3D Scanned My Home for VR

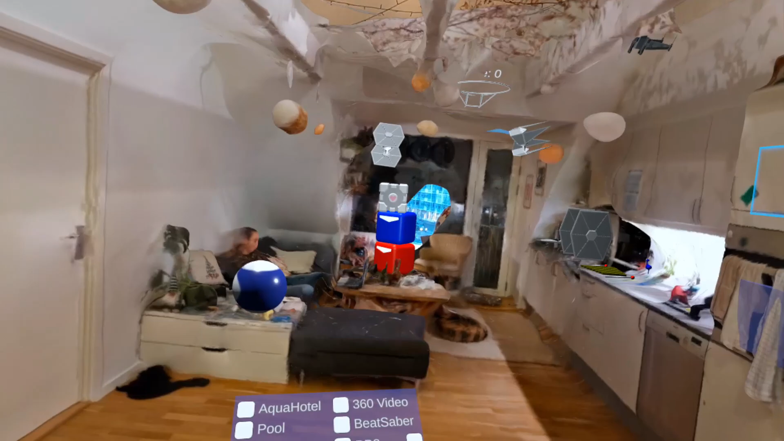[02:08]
Now that we are at it, right now you can see the boxes on the screen.